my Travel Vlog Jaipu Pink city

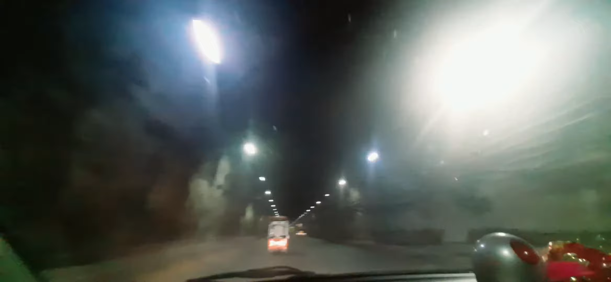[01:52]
ऊपर लाइट भी लगी है, लेकिन अंधेरा लग रहा है। और अलग ही मजा यार लग रहा है, सच में पहाड़ों में आ गए हम लोग। ये तो अलग ही जगह, सामने दिखने लगा लाइट आने लगी, सामने से लोग निकल जाएंगे। लगभग 500 मीटर का आने लगा, 400 मीटर